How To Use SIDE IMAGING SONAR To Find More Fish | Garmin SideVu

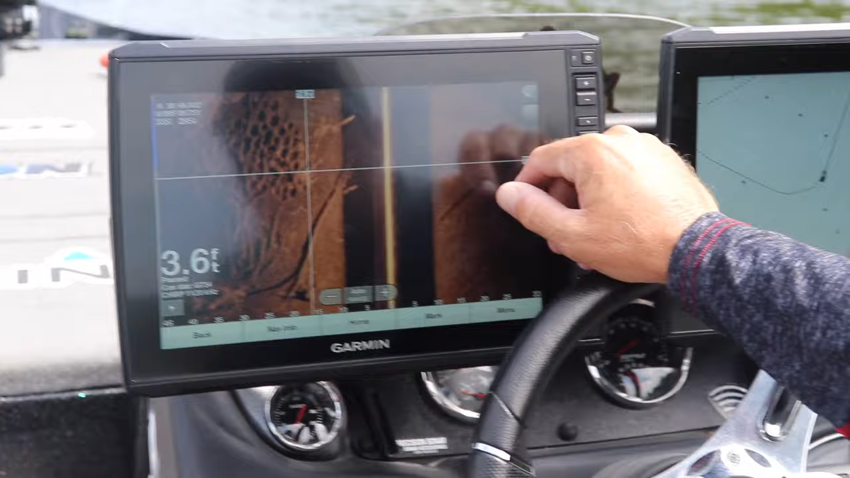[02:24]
On screen: depth 3.6 ft
But, you know, and that's what most sonar is, is what's behind you. I can't tell you exactly how far this track is distance-wise.
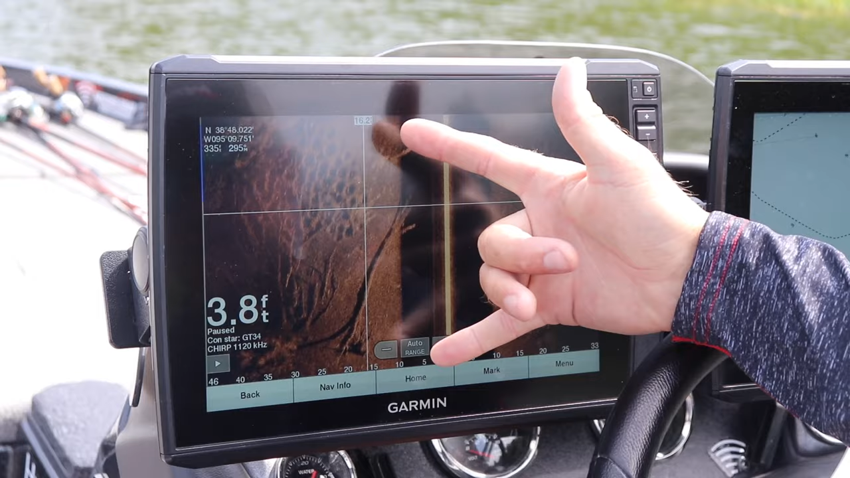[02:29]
On screen: depth 3.8 ft
I'm going to guess, you know, if you figure just using this as an example,
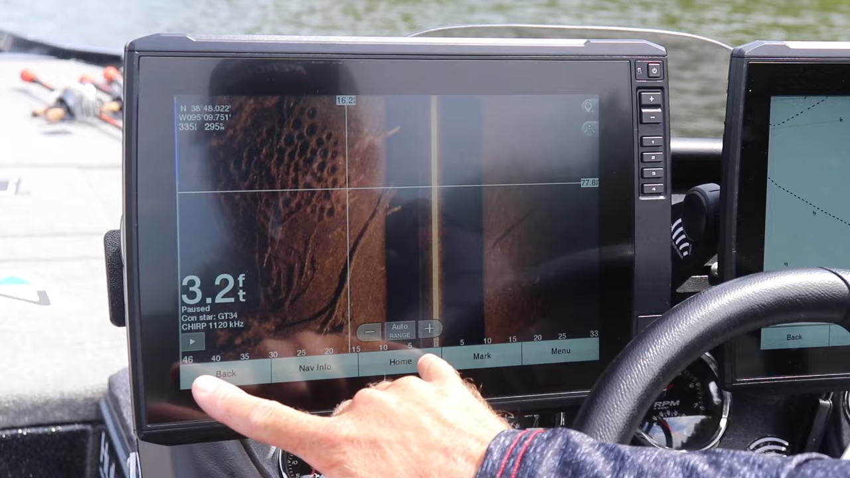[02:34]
On screen: depth 3.2 ft
if this is, you know, 45 feet, you could probably do the math that's 40 feet behind the boat, which makes sense.
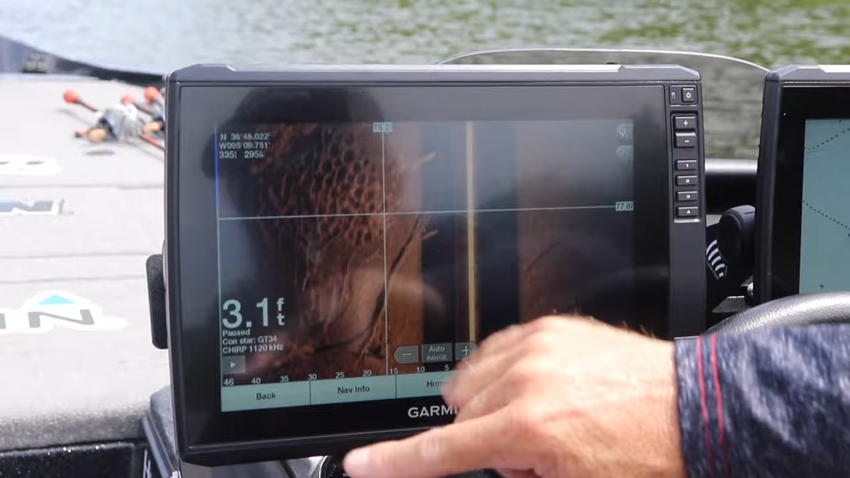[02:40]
On screen: depth 3.1 ft
I mean, that tree's probably 25, 30 feet long.
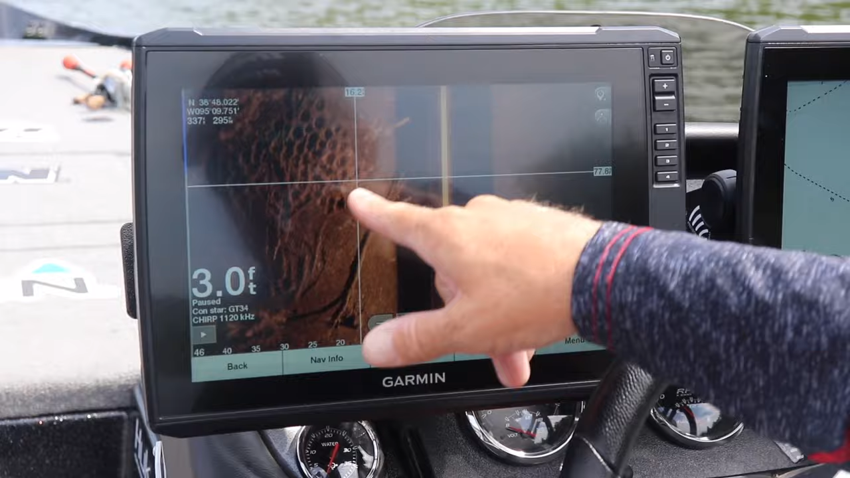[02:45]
On screen: depth 3.0 ft
You know, this area of brim beds, you can guess, is probably a 20-foot area there.
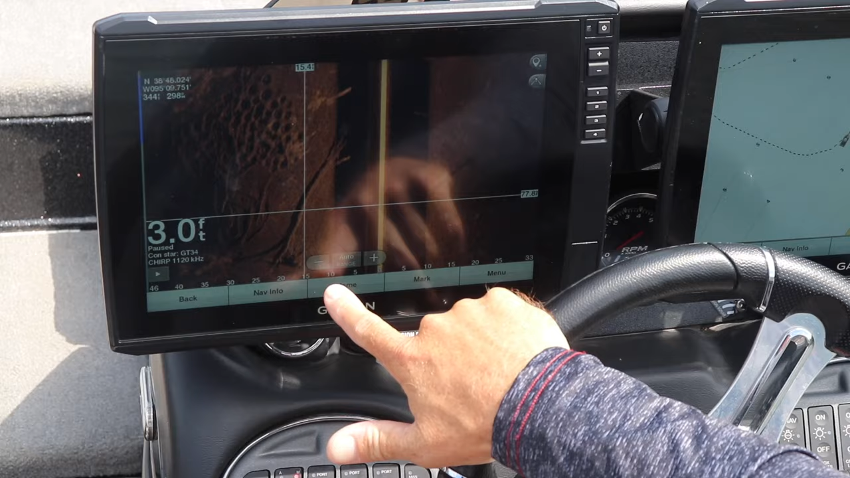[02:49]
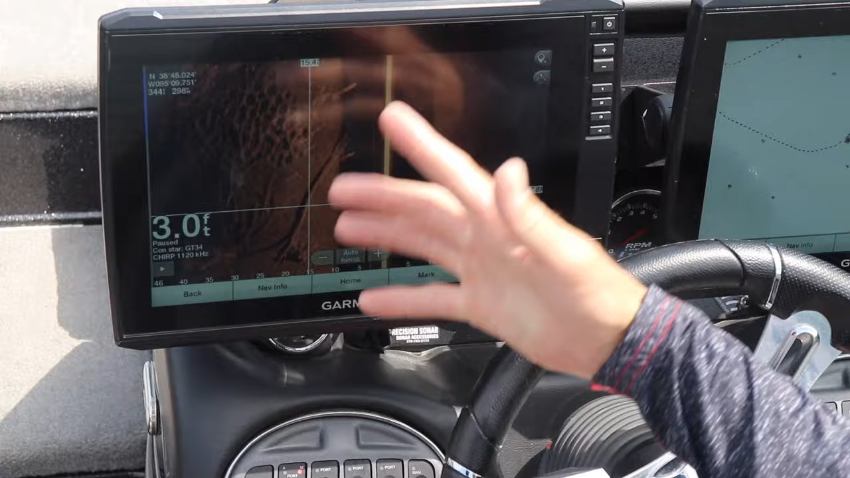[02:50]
But it's about 10 feet where we took this picture at. Kind of ignore this shot. This is where we're at now.
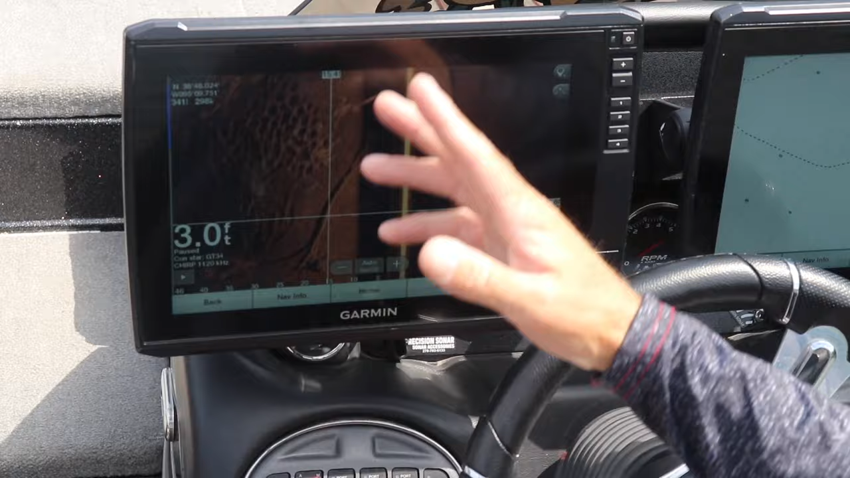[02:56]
We've drifted up here on the shore.
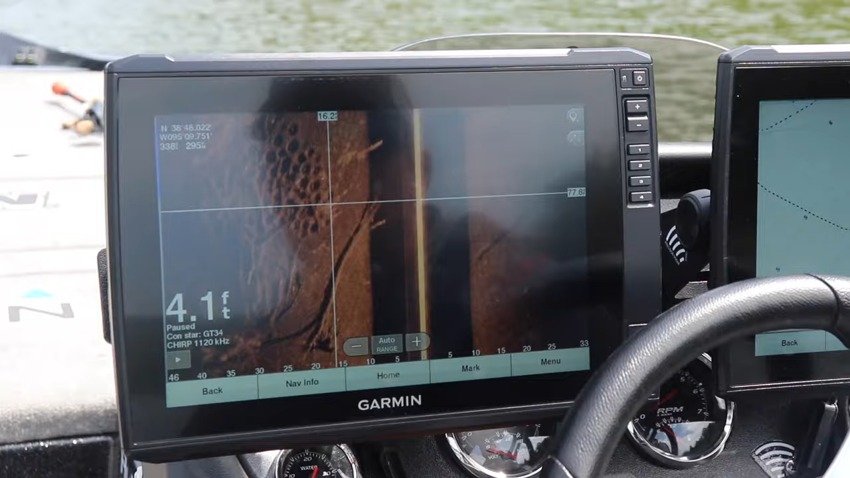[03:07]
I mean, that's what makes this really cool too, is I can go now and I can scroll this over there
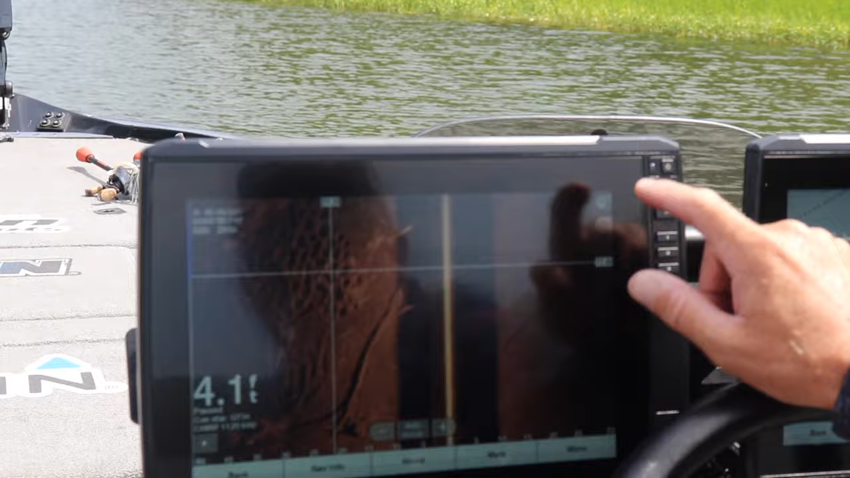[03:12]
and I can push this button and save a waypoint right there.
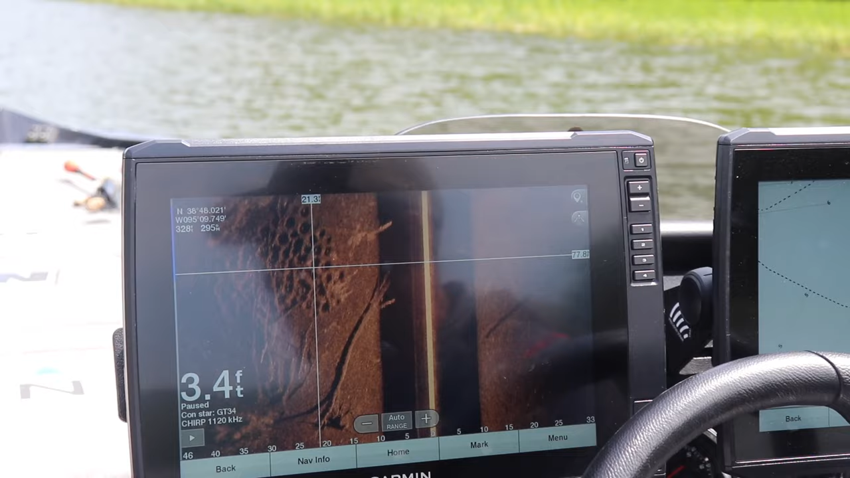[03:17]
On screen: depth 3.4 ft
So now if I wanted to go fish for bluegill, I could just go right over to this waypoint that I've saved and know that that's where that's at and I'm fishing right on top of the bluegill.
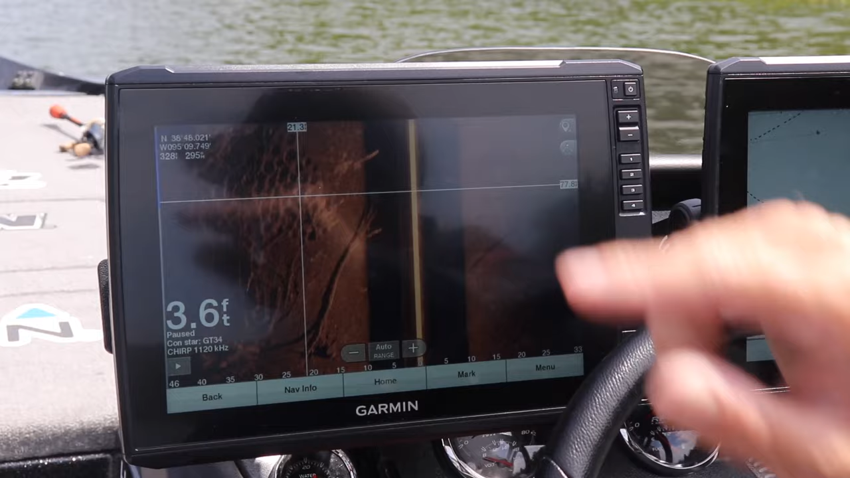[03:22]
On screen: depth 3.6 ft
It could be a brush pile. Same thing with this log. I could save a waypoint right on that log and know that if I'm throwing right at that waypoint, I'm throwing right at that log.
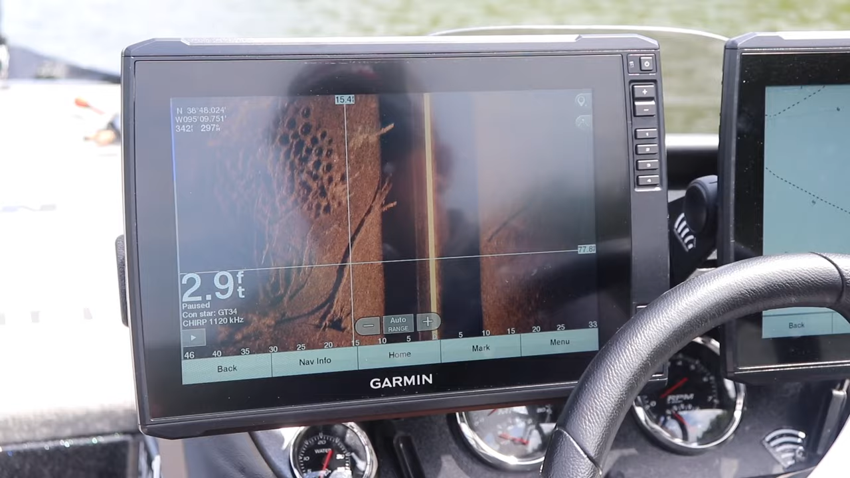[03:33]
On screen: depth 2.9 ft
So that's what technology has done there. Not only with your traditional sonar or down view, are you able to see what's under the boat, but with side view here,
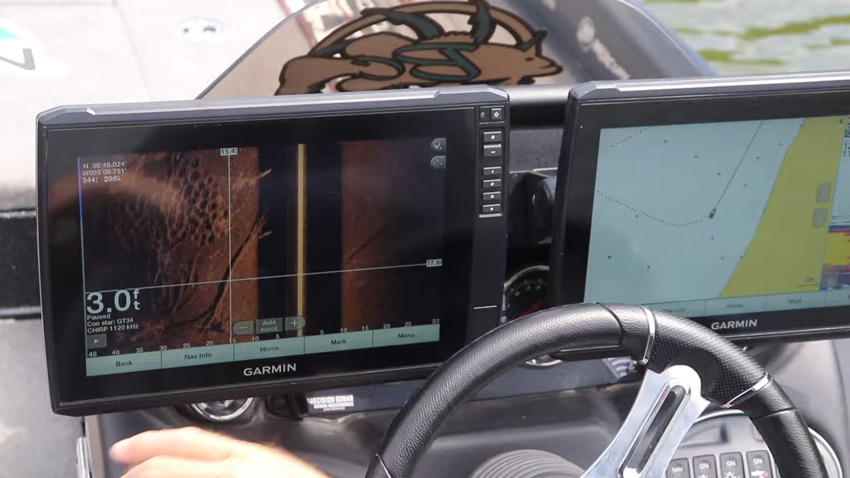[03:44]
On screen: depth 3.0 ft
you can see what's off to the sides of the boat where I might have missed this if I was off just a little bit. I might have just thought there was not much on the bottom here, but just slightly off to the side, you know, anywhere from 20 to 40 feet off to the side.
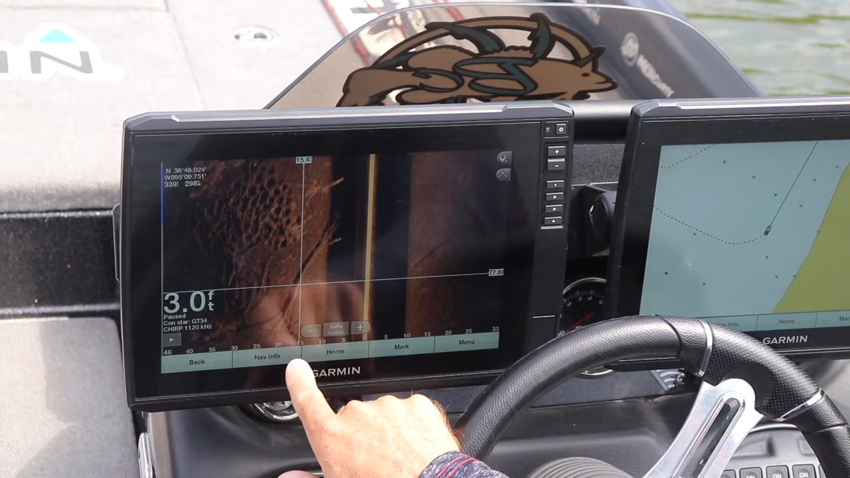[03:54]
On screen: depth 3.0 ft
Look what we just missed, this big brush pile with all these bluegill beds on it.
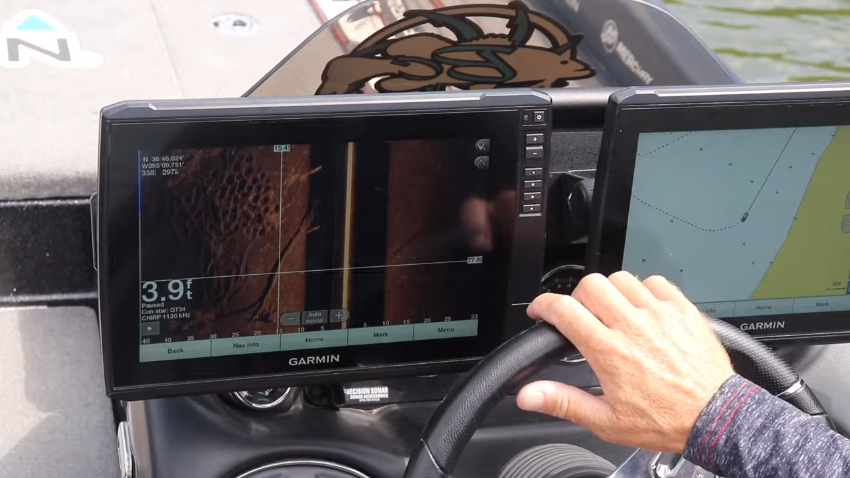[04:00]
On screen: depth 3.9 ft
So, amazing technology. So we're starting to come up.
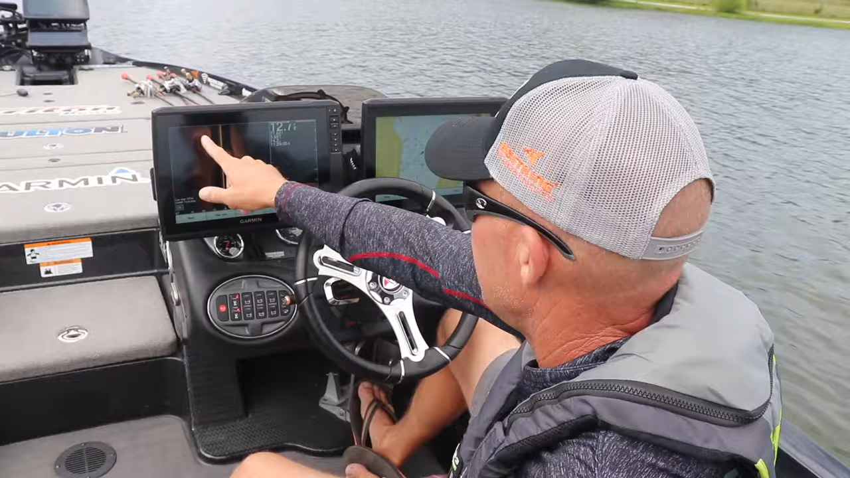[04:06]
Definitely a harder bottom right there. Might be an old road.
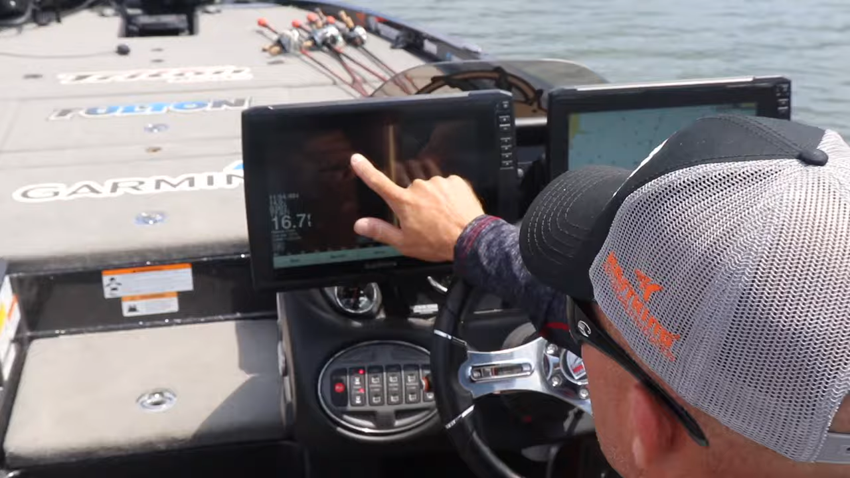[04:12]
That. We need to fish.